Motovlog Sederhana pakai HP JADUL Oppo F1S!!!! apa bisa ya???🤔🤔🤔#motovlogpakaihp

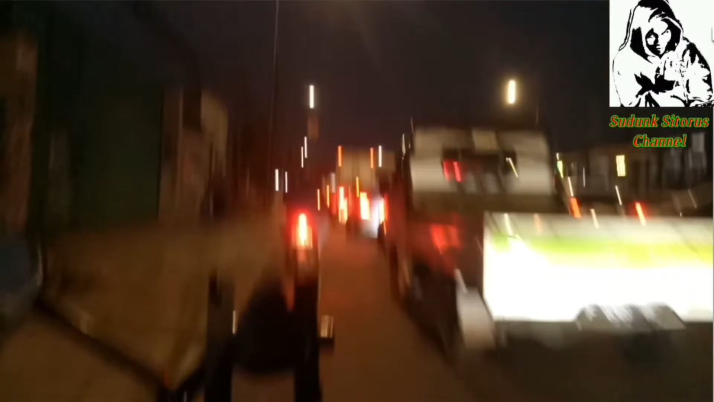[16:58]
Kualitas videonya tadi saya katakan bagus, dari kamera belakangnya saya pakai sekarang record ya.
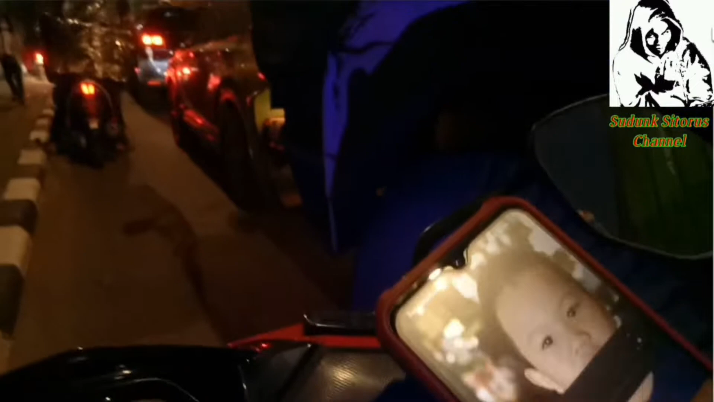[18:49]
Oke. Saya pakai sekarang ini HP Oppo ya teman-teman ya, Oppo F1S.
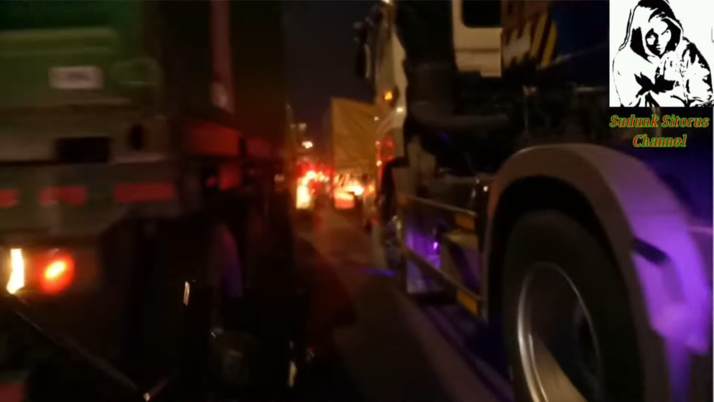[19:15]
Coba lagi pelan-pelan, menggelinding pelan-pelan. Oke, mantap.
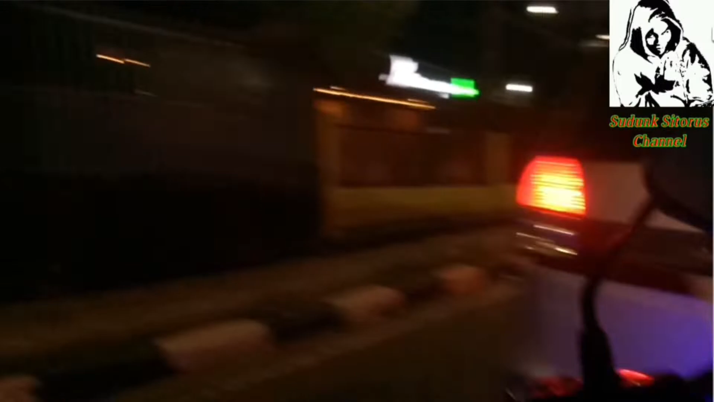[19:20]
Oke, cakep. Iya.
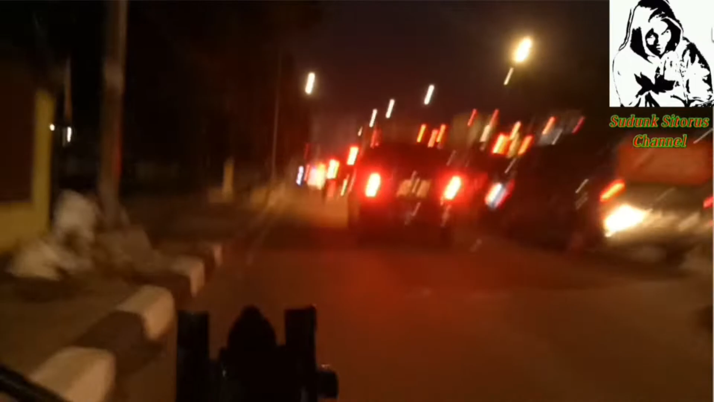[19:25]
Ya, emang harus berpandai-pandai ya teman-teman ya. Iya. Menyelip di antara sisipan-sisipan motor dan mobil ya.
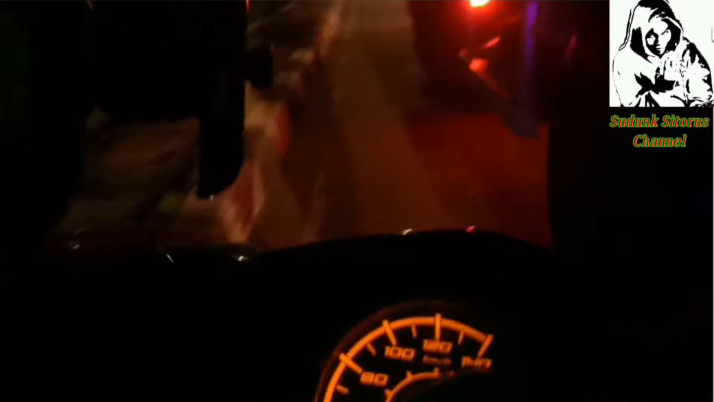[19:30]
Oke, supaya bisa berjalan lagi ya intinya teman-teman ya.
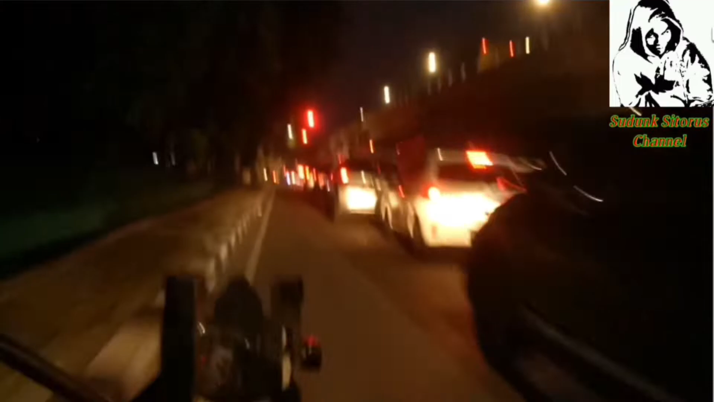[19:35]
Emang ya. Inilah kalau suasana macet di Jakarta ini teman-teman ya, parah. Waduh, nampak ya teman-teman ya? Tuh, parah ya kan?
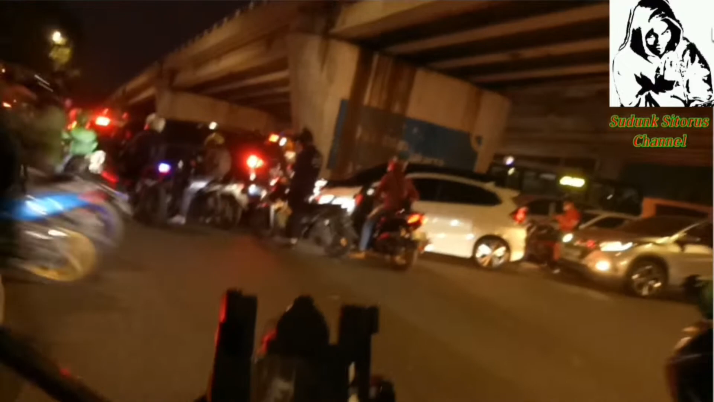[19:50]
Berseliuran, ada yang malang ke kiri, ada yang malang ke kanan ya kan?
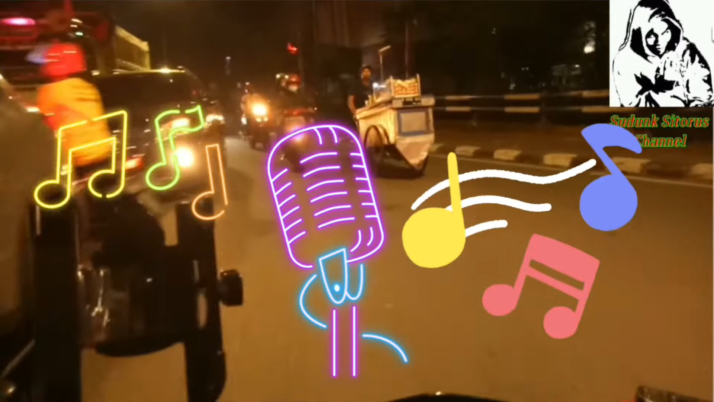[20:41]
Macetnya parah sekali, macetnya parah sekali, parah sekali.
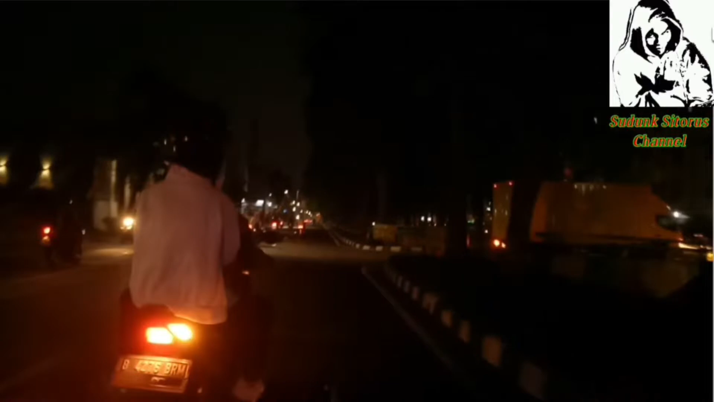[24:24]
Ya, situasi macet tadi dari sekitaran
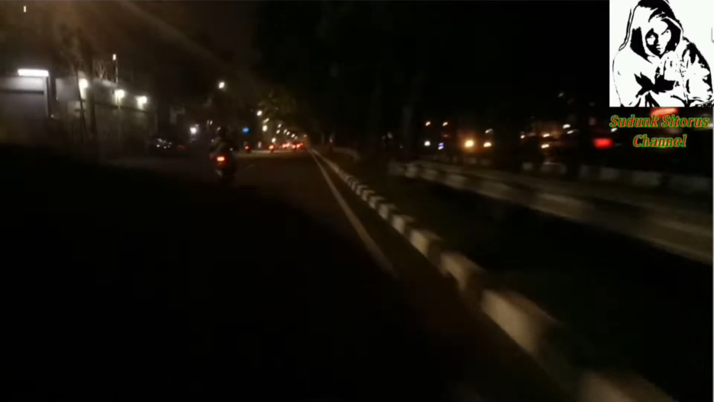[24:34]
jembatan besi ya, jembatan 2 itu sampai ke arah penjaringan ya, belok kanan itu penjaringannya. Aduh, gila, panas. Oh, itu saya segera keluar ya, teman-teman ya.
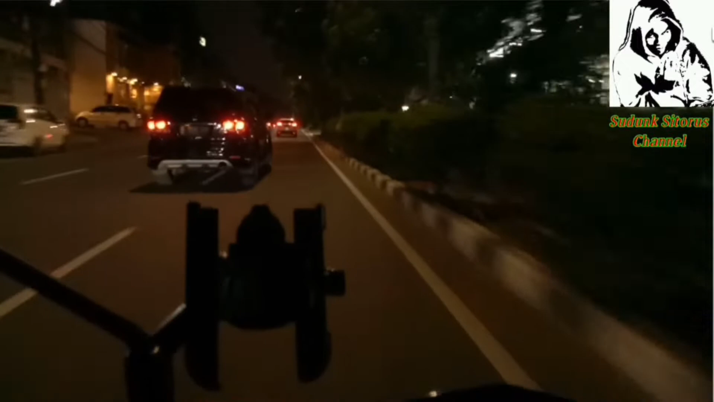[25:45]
Pandai aja bersabar ya kan, gitu.
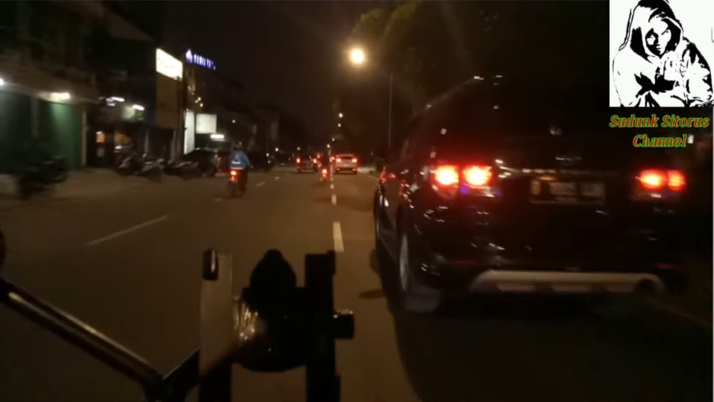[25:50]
Lancar gitu kan, tapi inilah. Ya udahlah teman-teman, it's okay sih. Overall saya untuk saat ini masih terus berjalan ya, masih terus berjalan. Lepas dari penjaringan ini teman-teman, saya ke kiri terus mengarah ke ini saya nih, mengarah ke Kota Tua ya. Oke teman-teman.
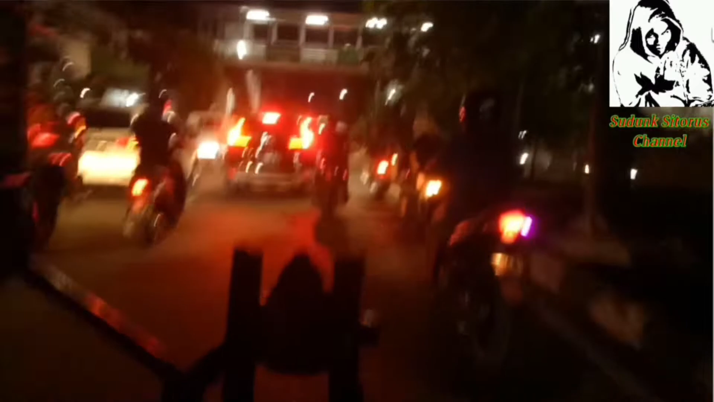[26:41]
Tapi ya yang namanya keselamatan perlu jaga ya teman-teman ya. Ya ini dia saya mau belok kanan nih, saya mau menuju ke arah-arah Kota Tua ya teman-teman ya.
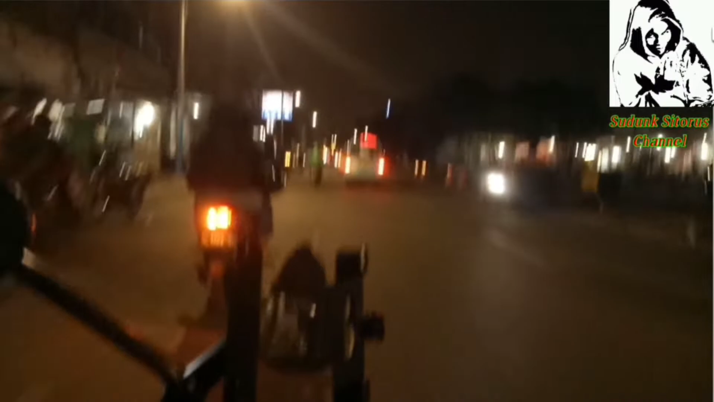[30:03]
rutenya emang kayak gini ya teman-teman ya, saya dapat rutenya sih, tinggal ngikuti jalan aja sih teman-teman ya kan. Terpantau di sini sih suasananya agak sedikit sepi ya, nggak terlalu macet.
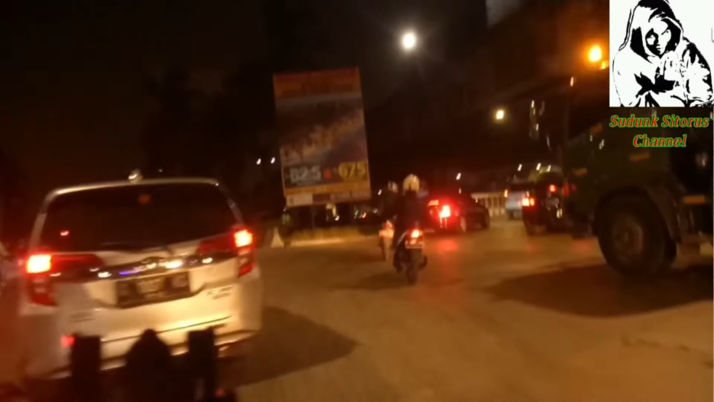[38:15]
Ini contoh dia kalau udah hijau bisa ngegas kok. Nah, ya.
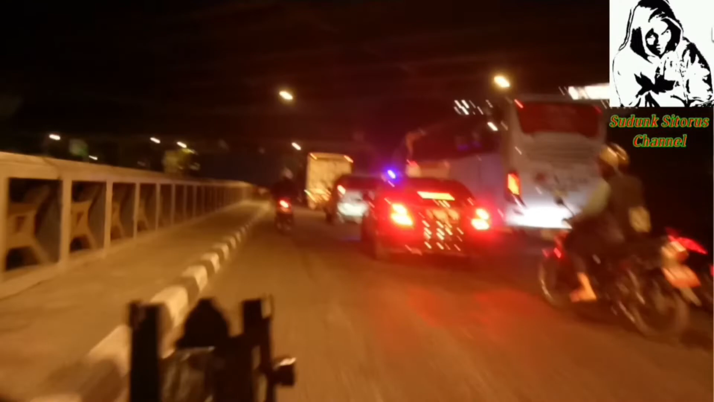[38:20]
Oke, nah itu hijau dia kan. Nah itu teman-teman yang depan tuh, gara-gara lampu merah itu tuh, jadi akhirnya sering macet ya kan.
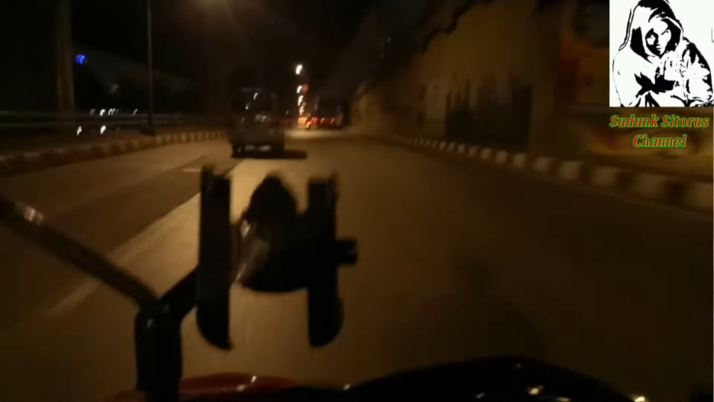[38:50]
Beda yang tadi tuh, yang di Mangga 2 tadi tuh. Itu memang karena lampu merah ya kan. Oke teman-teman ya, ini sebelah kiri saya ada Ancol ya.
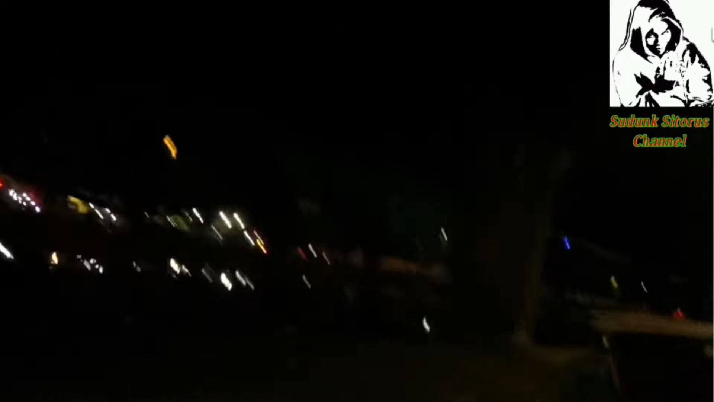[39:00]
Nampak ya teman-teman ya, itu Ancol. Nah saya terus nih ngegas motor, tujuan saya ke arah ini nih, apa, stasiun Tanjung Priok. Eh enggak, apa dulu deh, ketemu apa namanya teman-teman,
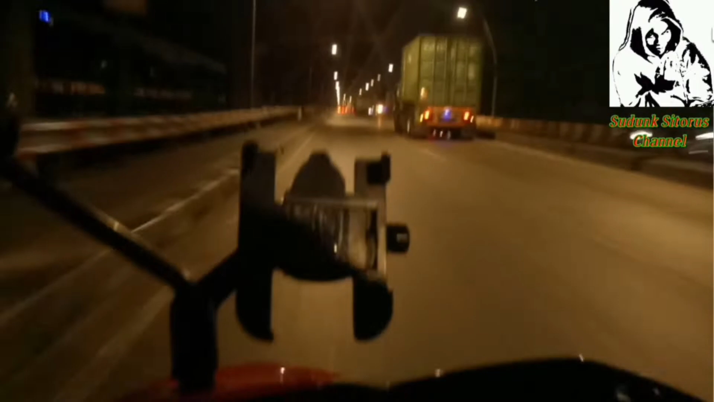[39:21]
lapangan itu, lapangan JIS ya, lapangan JIS Jakarta Utara ya. Habis lapangan JIS nanti baru ketemu terminal Tanjung Priok.